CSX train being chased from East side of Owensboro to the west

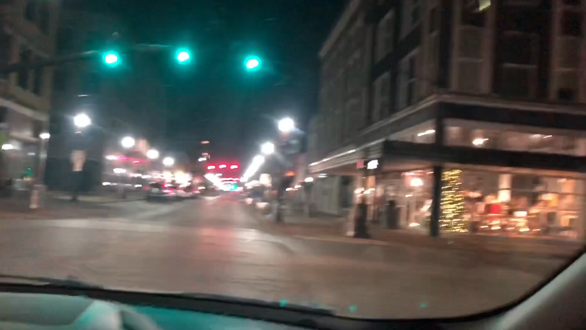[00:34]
Coming through downtown, we have the Choo-choo off to our left.
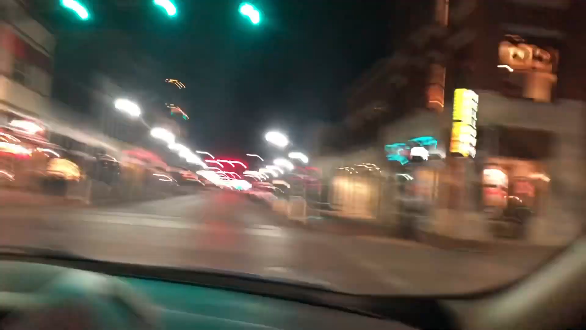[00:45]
And we're going to make it to the other side of town. Come on, let's change. Change. Thank you.